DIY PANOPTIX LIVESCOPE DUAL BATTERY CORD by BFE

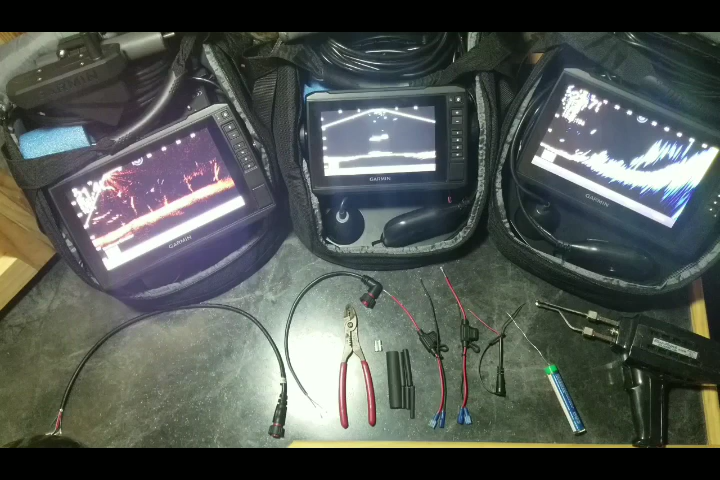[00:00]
hello again everybody matt with big fish encounters here uh you seen me release the live scope do-it-yourself kit then you seen me build the kit i left one thing out that is how to build a power cord to power a panoptix or a live scope unit off of two preferably lithium batteries effectively doubling your runtime so how
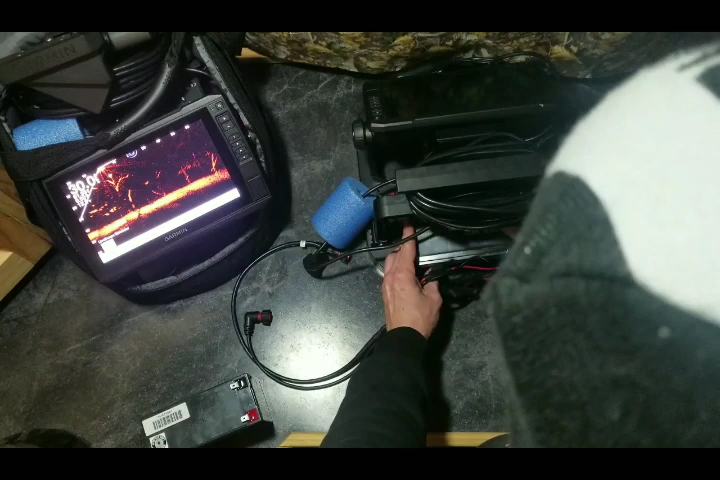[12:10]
nice and tight i am going to take the second one slip that in there power is on the bottom here
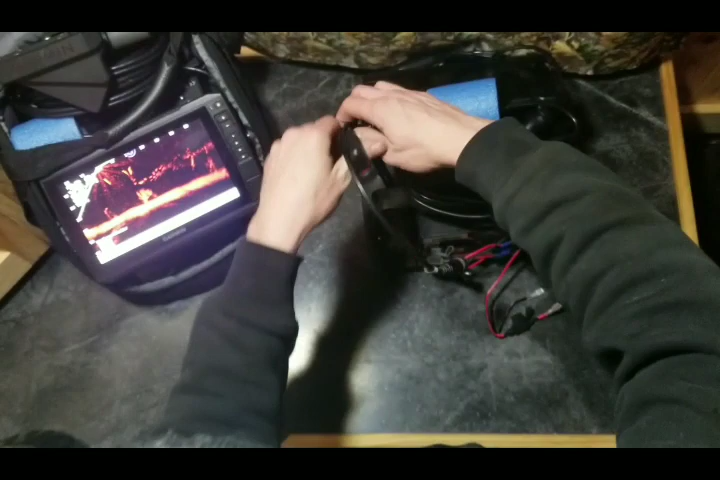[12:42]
i'm going to tip the screen forward so you can see if i had the live scope this would turn around and plug in right here with the live scope box sitting behind the screen being i do not have that i just have the 93 attached
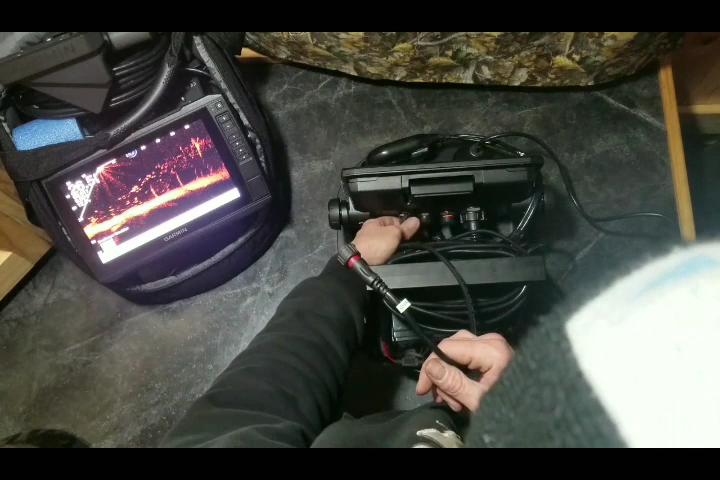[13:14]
we are just going to unplug this power cord one connection put a little loop in the bottom of it
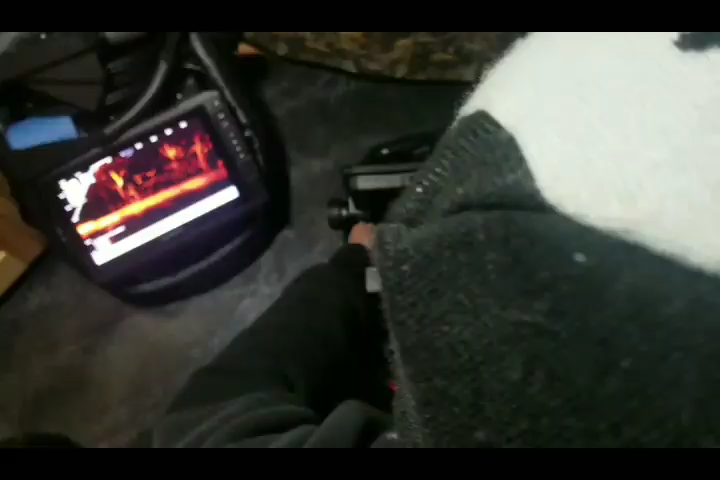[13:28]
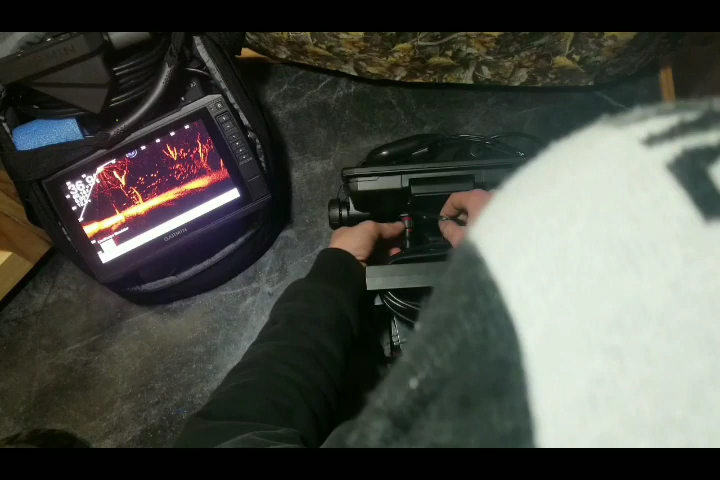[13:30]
there is the power connection there slide the battery back in